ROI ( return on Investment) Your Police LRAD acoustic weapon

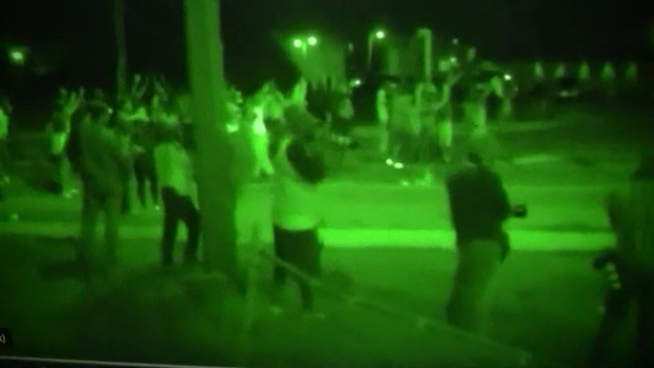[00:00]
The crowd is peacefully standing with their hands in the air. Yelling, we are peaceful, hands up, don't shoot. Here comes the St. Louis County Police Department, continuing to advance their line. We have now pulled back a city block and a half.
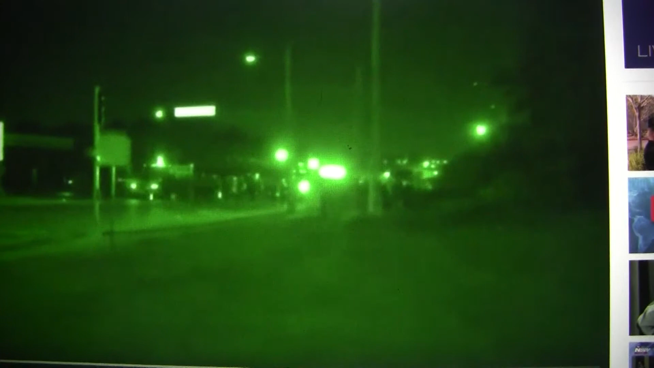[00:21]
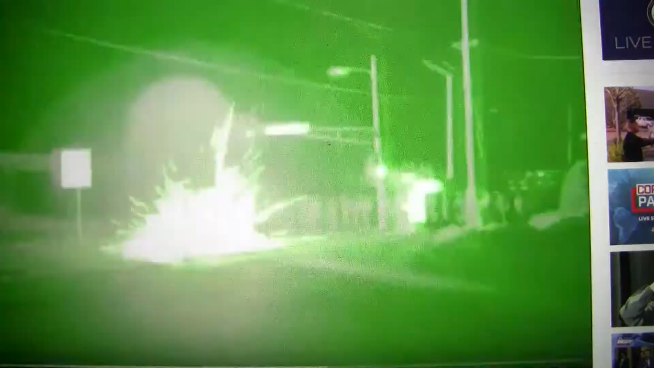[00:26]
There comes the air, now firing onto the crowd.
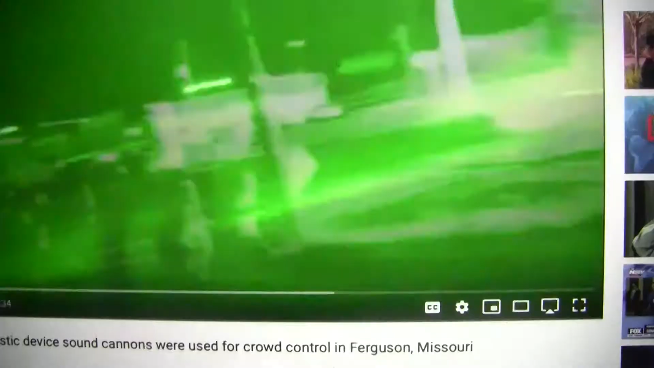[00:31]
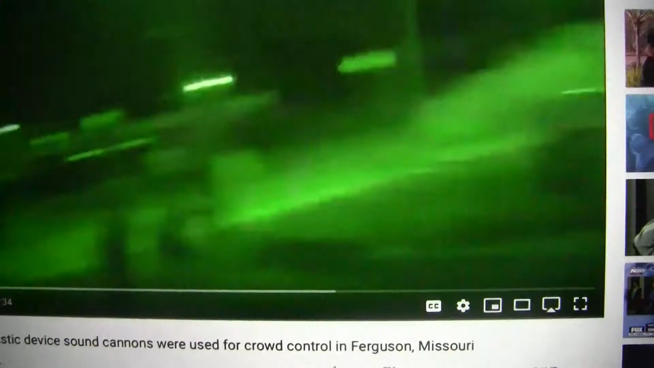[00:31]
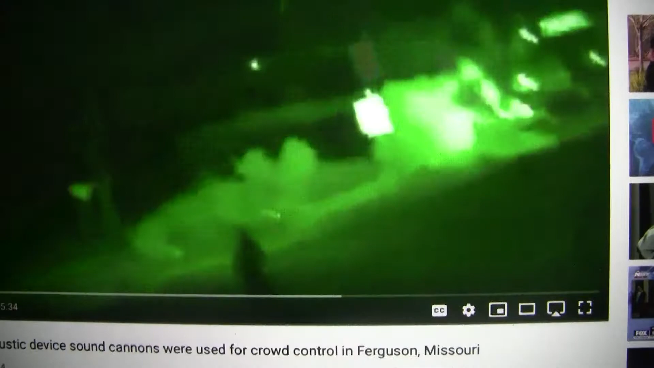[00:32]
Ow! Shit! They are firing rubber bullets.
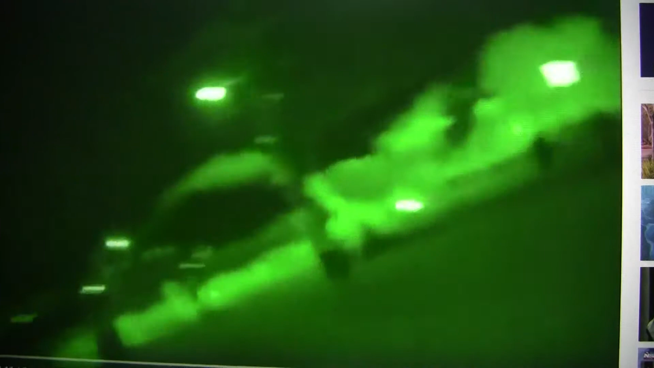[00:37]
Fucking stop throwing! Stop it down!